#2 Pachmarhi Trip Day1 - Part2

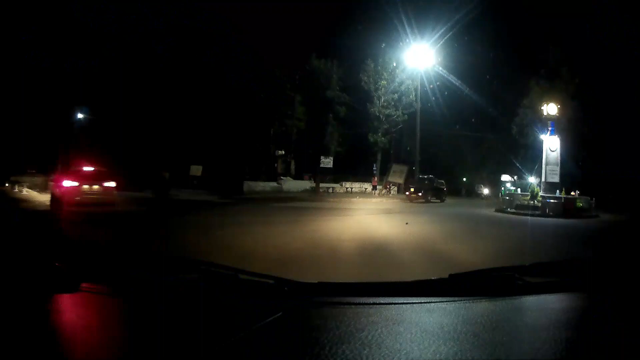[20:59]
यहाँ पे अपन यहीं से अपन ये सदर रास्ता है सर, सीधा। देखो बंदर अभी घूम रहा है रात में, बंदर
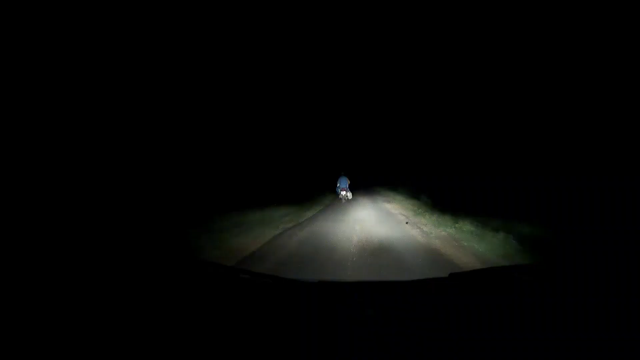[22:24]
वो देखो खड़े हो जा रहा ग्रीन गम दिख रहा है, ग्रीन